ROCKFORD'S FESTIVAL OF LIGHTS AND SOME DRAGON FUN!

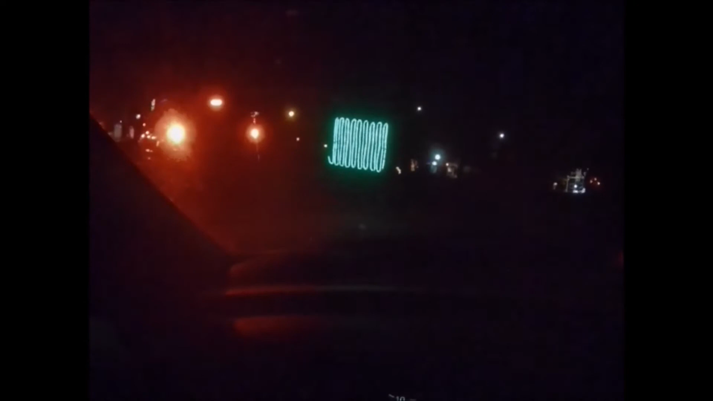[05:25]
We went up a hill, now we gotta go back down it. Wreath shooting a star. Oh yeah, there's a TARDIS. I don't know if they can see that, but there it is.
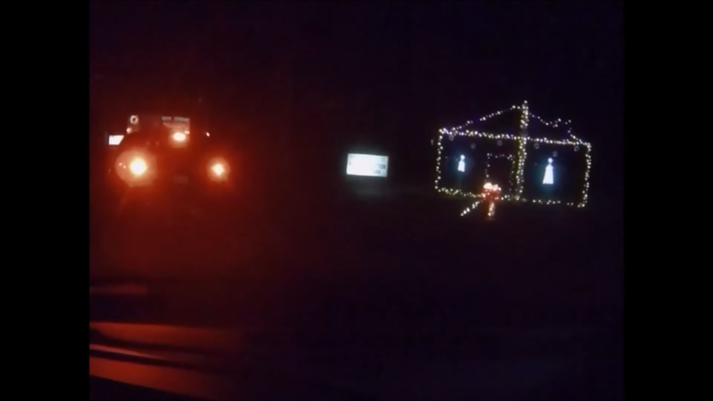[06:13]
There's a Merry Christmas Rudolph scene, but there it is.